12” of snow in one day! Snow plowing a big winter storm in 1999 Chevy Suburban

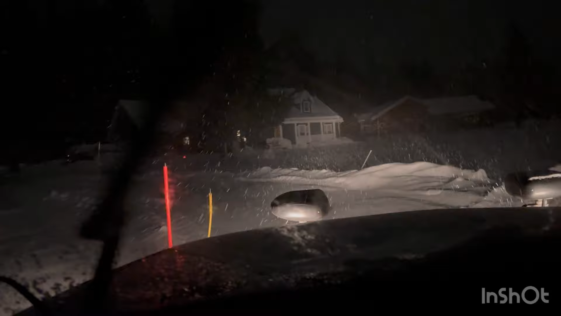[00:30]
It's about 6 in the morning. Super light and fluffy, which I really like. We just got the straight blade on this bad boy, so a lot of times my first plow, I'll just leave the blade straight and it kind of self-vees itself. But this stuff is going to be super light, which I really like. The days where it's really heavy is not fun, but